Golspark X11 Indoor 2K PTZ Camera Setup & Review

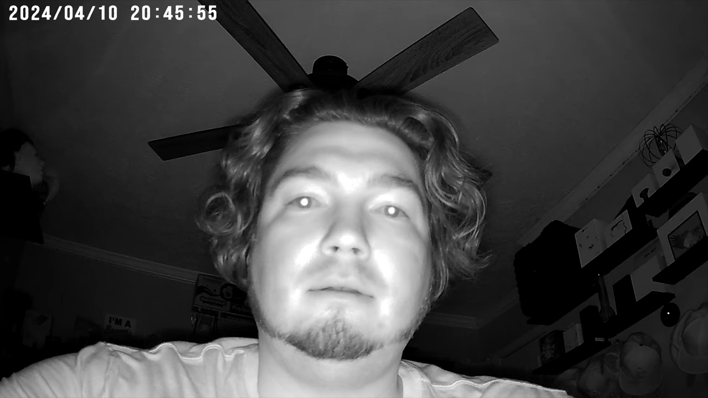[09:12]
And this is a nighttime audio video test on this 2K PTZ smart camera.